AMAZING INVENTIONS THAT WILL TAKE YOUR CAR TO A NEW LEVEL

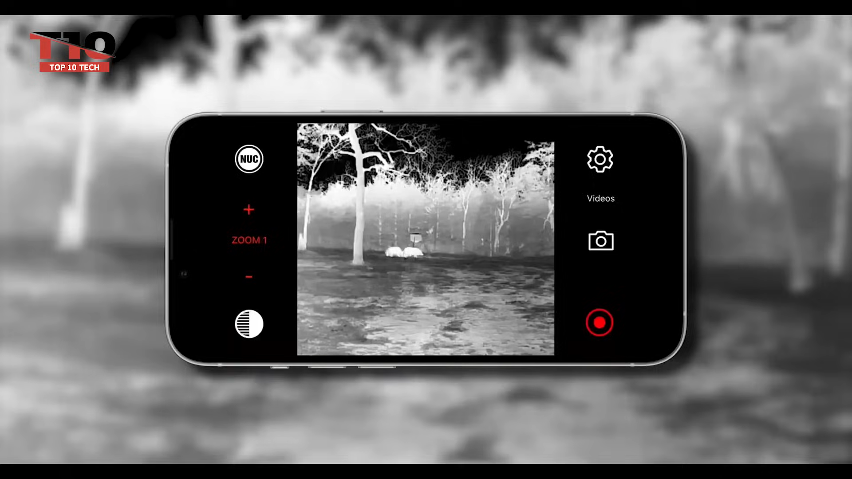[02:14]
The built-in lens heating ensures that the camera functions year-round in temperatures ranging from 60 to minus 40 degrees Celsius.